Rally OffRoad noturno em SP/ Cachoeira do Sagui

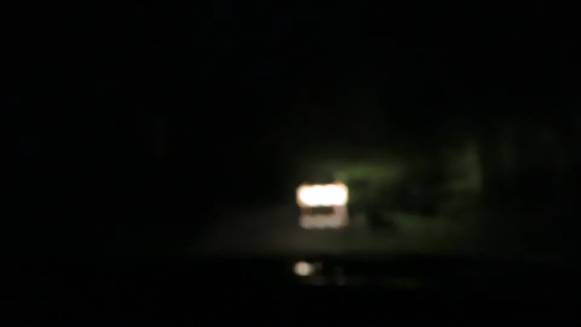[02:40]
Dá um farolzão. Pode passar aí?
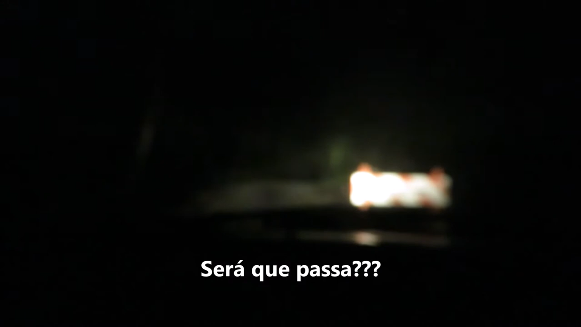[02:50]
Ó. Gente, será que passa aqui? É uma ponte caindo aos pedaços. O Diego vai lá ver se é seguro primeiro.